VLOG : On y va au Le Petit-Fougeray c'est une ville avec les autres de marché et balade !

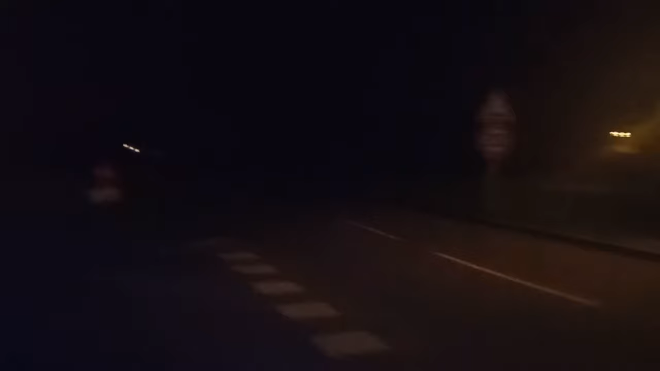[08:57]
voyez une lumière partout décoration et la décoration de noël s'allume après la celui-là de
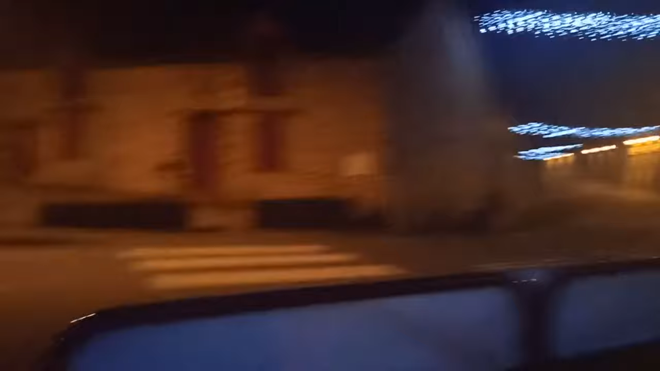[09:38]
décoration la noël sont partout mais elles sont déjà là